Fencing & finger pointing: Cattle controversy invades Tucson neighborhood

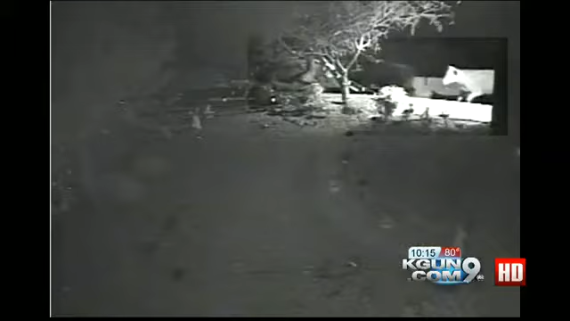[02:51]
And watch. They can stampede when herded. Police say it's just not safe.